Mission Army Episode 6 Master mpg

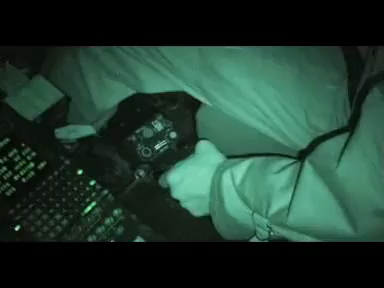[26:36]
You can take off land, you can carry out all kind of operations with no light at all.